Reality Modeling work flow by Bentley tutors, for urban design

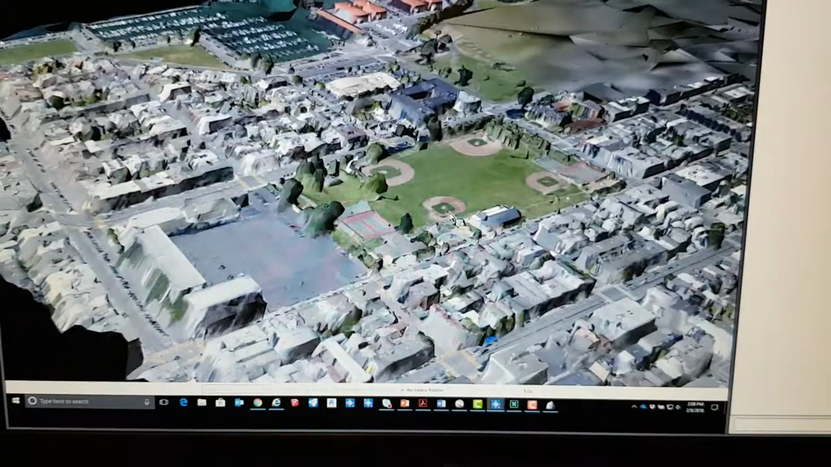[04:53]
And it's going to pull it into this model.
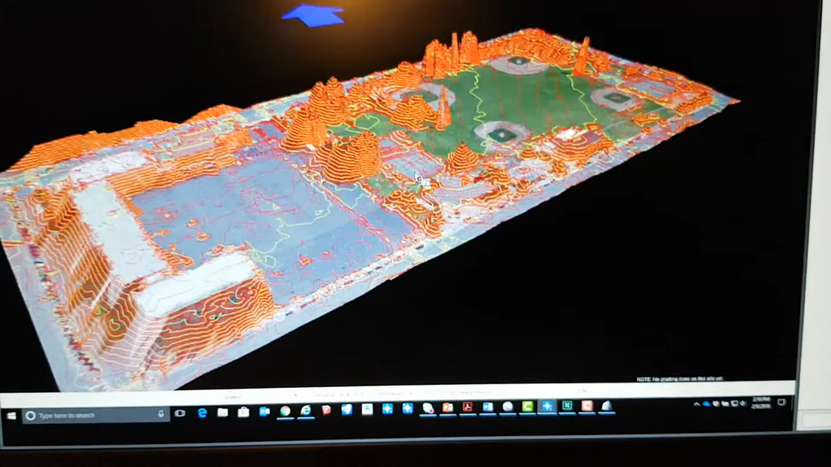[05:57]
the trees are modeled as a surface now. We don't want that.
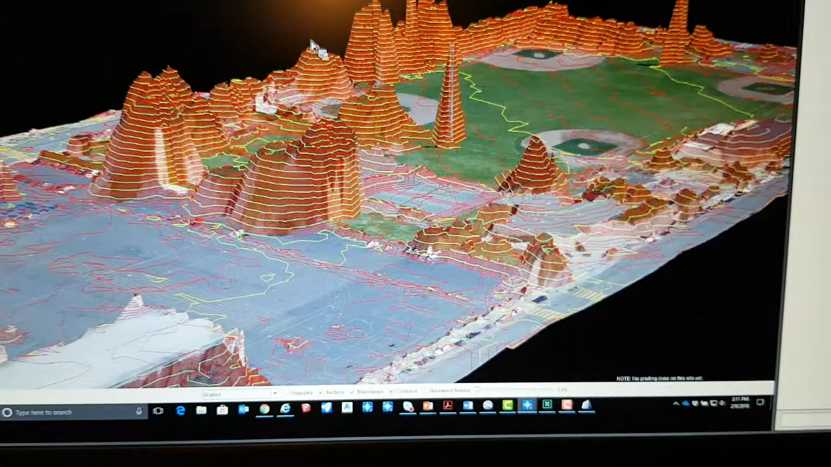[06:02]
Now, there's some tools inside of SiteOps that you can prune different things and prune some of this stuff out.